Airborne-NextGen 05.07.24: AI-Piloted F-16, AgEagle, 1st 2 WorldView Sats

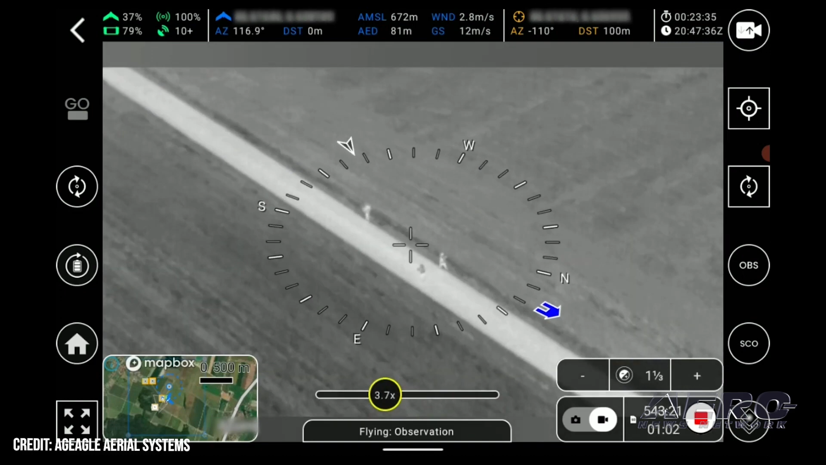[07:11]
like a silent radio mission mode with log file suppression, encryption, and radio silence. Couple that with a propulsory that is acoustically, quote, undetectable, end quote, at 1,000 feet HEL, and it seems like an obvious choice for spotters in the trenches.